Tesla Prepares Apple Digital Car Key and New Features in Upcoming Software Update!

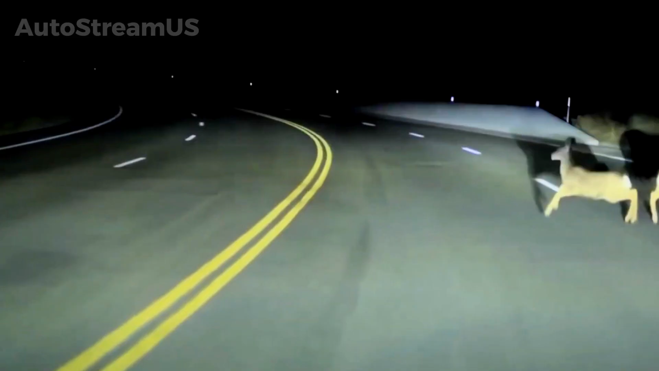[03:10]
This enhanced data logging transforms the dash cam from a simple recording device into a forensic tool, providing the necessary evidence for the driver to challenge the system.